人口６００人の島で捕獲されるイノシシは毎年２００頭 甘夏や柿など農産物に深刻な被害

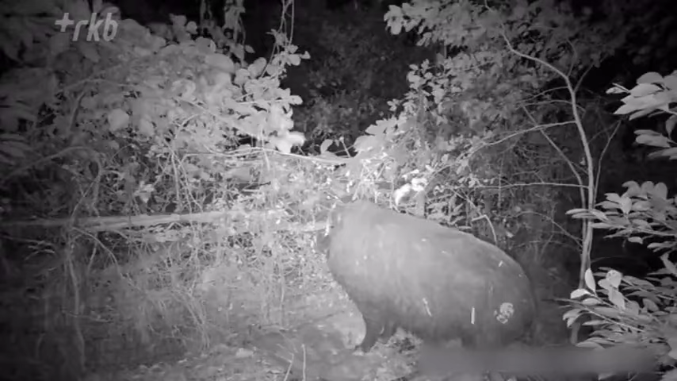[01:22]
夜明石さんの農園を撮影した映像です
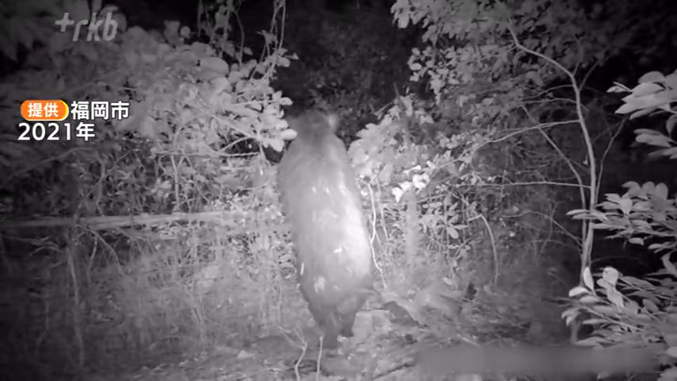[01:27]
金属製の柵を乗り越えて奥にある農園にイノシシが入っていきます